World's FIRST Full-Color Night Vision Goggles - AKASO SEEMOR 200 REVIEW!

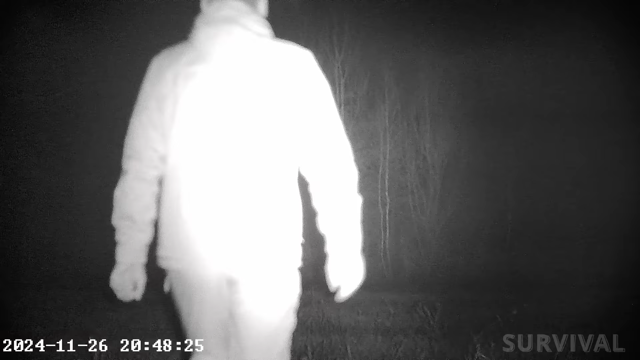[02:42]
with each step boosting brightness and contrast by small degrees.
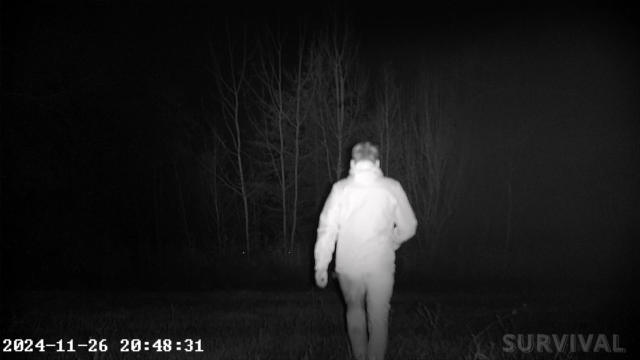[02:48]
And if you want to get up close and personal with your subject, simply tap the 16x digital zoom button up to four times and the subject will gradually fill the frame.
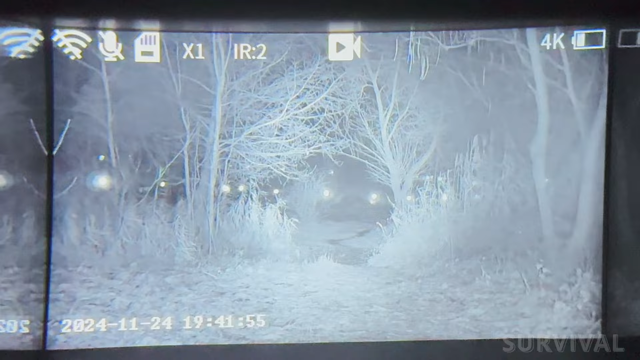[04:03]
Finally, there's the menu mode, which needs to be used in conjunction with both the zoom buttons for scrolling and the shot button for selection.